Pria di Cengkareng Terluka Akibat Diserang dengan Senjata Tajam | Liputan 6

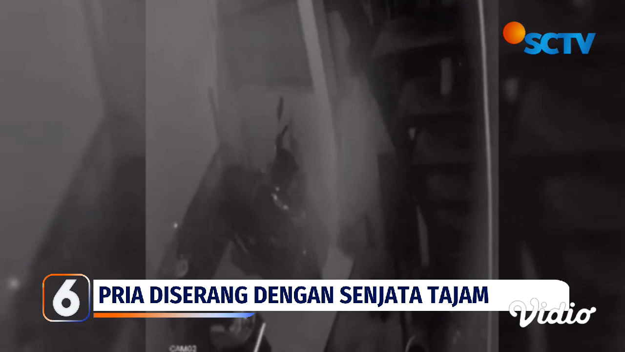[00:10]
Dari rekaman kamera pengawas atau CCTV, pada awalnya terlihat pelaku menunggu seorang di samping rumah Indekos di Jalan Fajar Baru Selatan, Cengkareng, Jakarta Barat.